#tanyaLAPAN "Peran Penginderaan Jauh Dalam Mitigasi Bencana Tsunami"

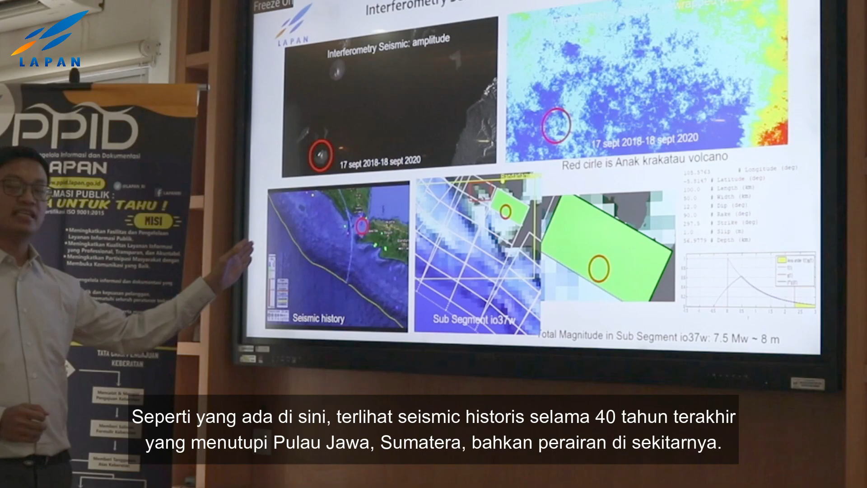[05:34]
bahkan perairan di sekitarnya Kedua, pemantauan deformasi dilakukan di wilayah ini karena wilayah ini sebagian
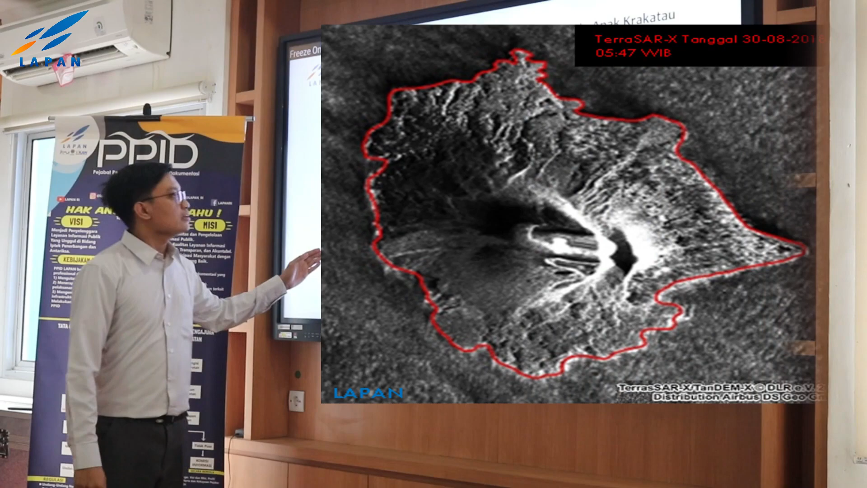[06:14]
cukup dinamis dan sering erupsi ini terpantau
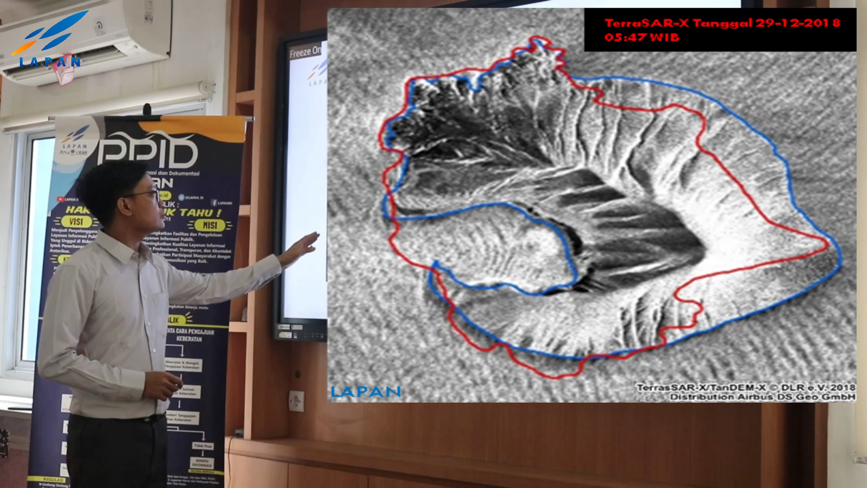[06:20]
terkait perubahan garis pantainya lalu kami juga melakukan analisa
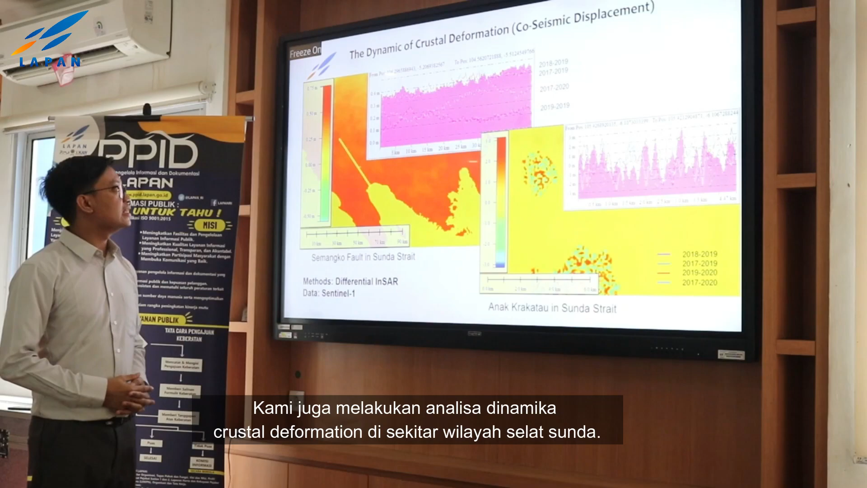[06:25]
dinamika kristal deformation di sekitar wilayah Selat Sunda disini
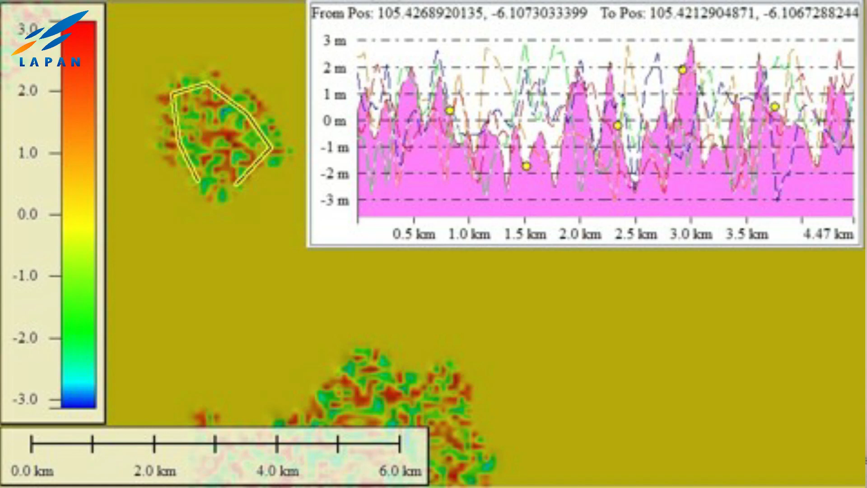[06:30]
terlihat grafik perubahan pergerakan kristal deformation di gunung anak Krakatau dan di Teluk Semangkau dan disini terlihat
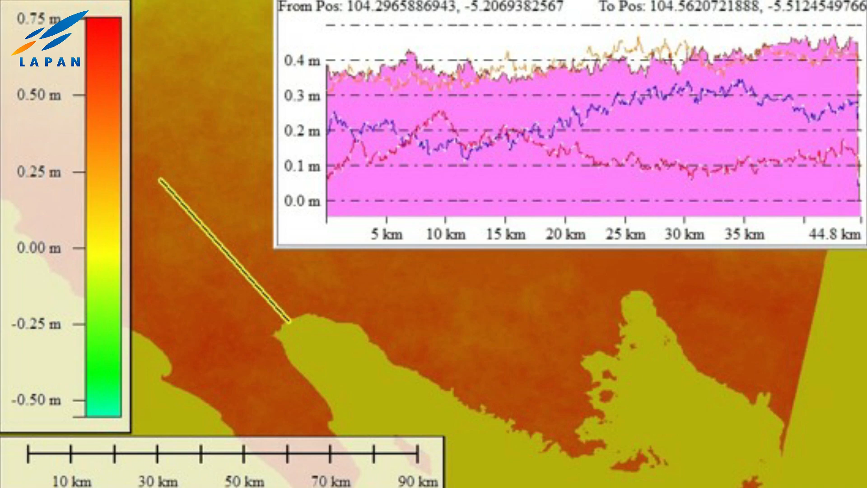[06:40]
grafik kristal deformation di Teluk Semangkau